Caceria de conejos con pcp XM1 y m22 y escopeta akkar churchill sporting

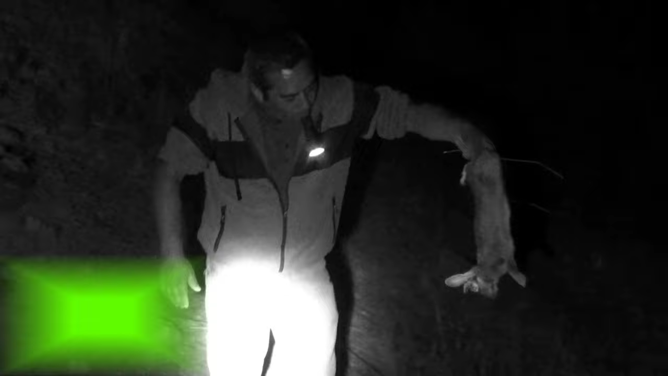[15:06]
Buena perro, weón. Mira, la chiruca, chiruca o nada. El ojo y el otro le sacó la.
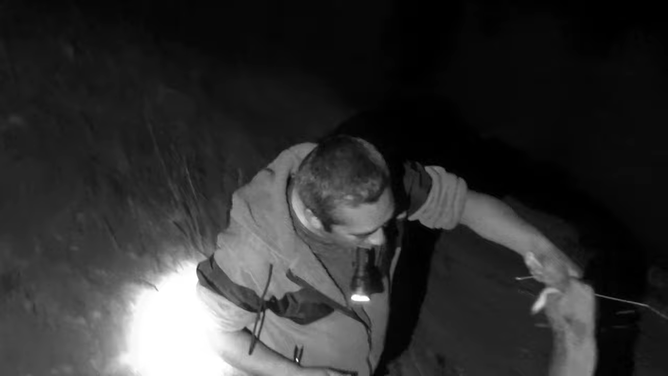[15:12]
Le hizo un hoyo en la cabeza, weón. Chiruca o nada. Tiene dos botones, pues. Ay, ¿qué
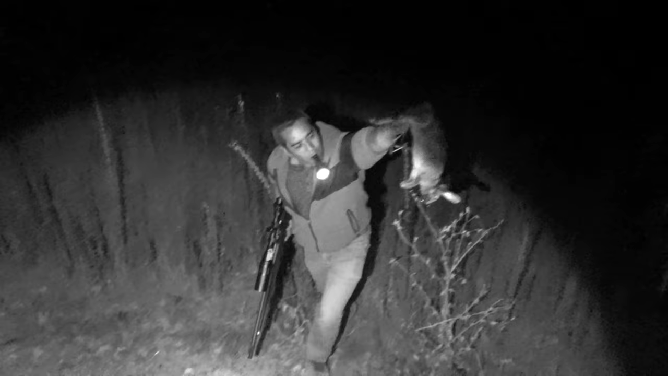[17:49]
Saludos a tu señora, que gracias a Lili por darle el permiso al sartén venir a cazar aquí con nosotros. Agradecido de ella.
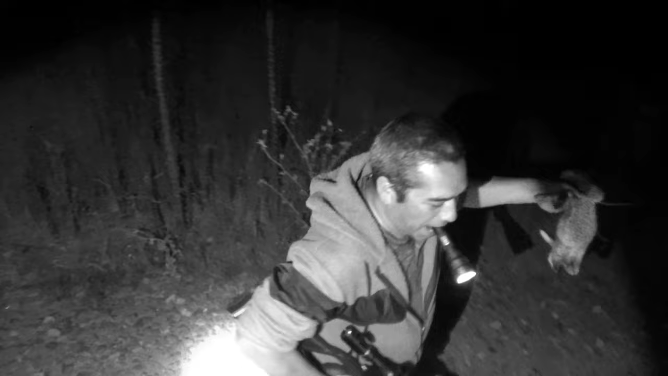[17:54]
Cabeza, juez. Ahí sí. What a shot. Ahí cayó vivo.